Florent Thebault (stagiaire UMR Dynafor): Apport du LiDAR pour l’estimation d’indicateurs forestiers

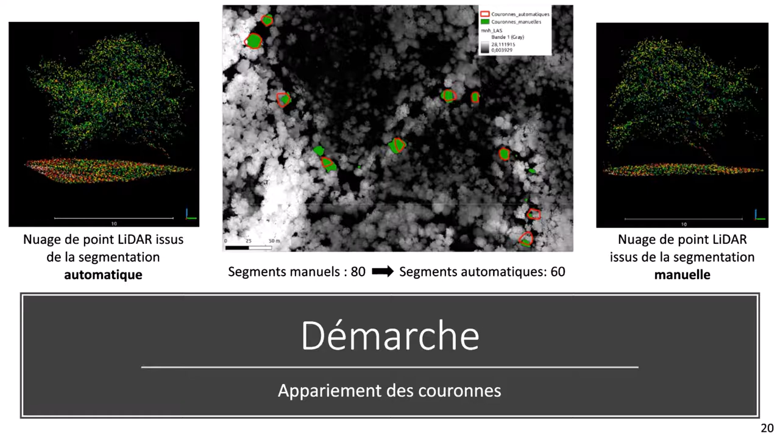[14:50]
de plus les segments automatiques ne correspondaient pas forcément tout le temps aux segments manuels donc j'ai dû faire des choix. J'ai apparié le segment automatique qui présentait la plus grande R en commun avec le segment manuel.